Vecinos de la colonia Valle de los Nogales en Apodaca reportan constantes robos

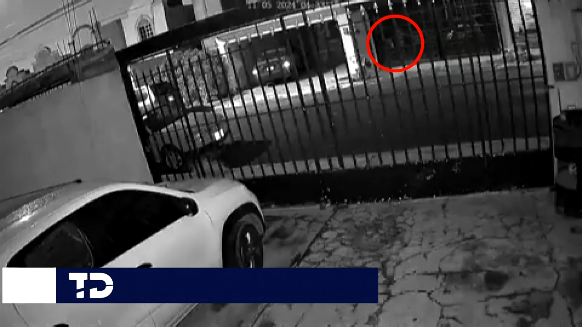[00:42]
Luego de que nos hicieran llegar a mesa de asignaciones de telediario este video, en donde se alcanza a observar precisamente cómo entra una persona, al parecer un hombre, a un portón, lo abre y sustrae objetos del interior de esta casa habitación. No se alcanza a observar exactamente cuáles fueron las cosas que extraería de esta casa, pero lo que sí es que fueron en horas de la madrugada de la colonia del municipio de Apodaca, que es la colonia Valle de los Nogales.